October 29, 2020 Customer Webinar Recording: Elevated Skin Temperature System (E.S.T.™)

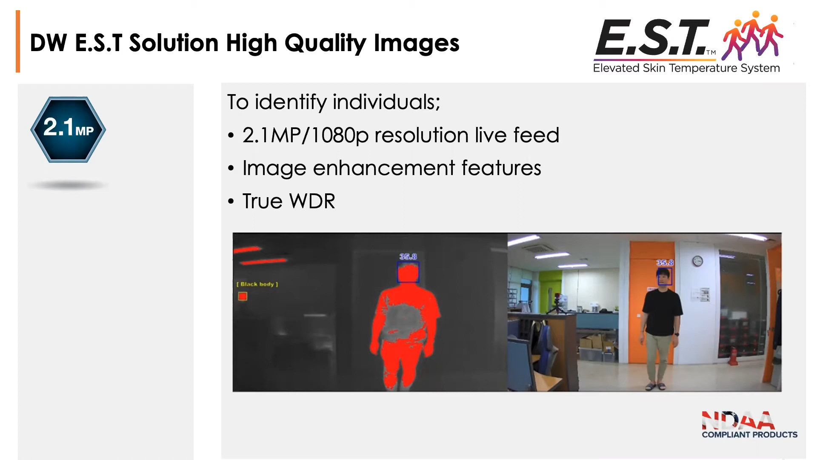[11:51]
but you do want to pay attention to later on when we get into the questions in terms of how you set this up. You want to be careful about what you're pointing the camera at and so forth. So I did mention the larger sensor.
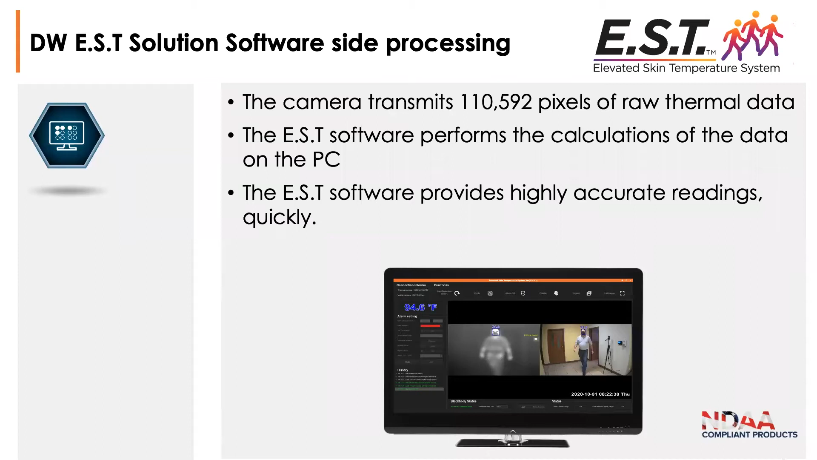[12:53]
And you've got in the main interface there, as I mentioned, the 2.1 megapixel view on the right, as well as the thermal view on the left. This is all completely configurable in terms of the colors, the bounding boxes. And then we'll get into also in terms of the temperature offset settings in here.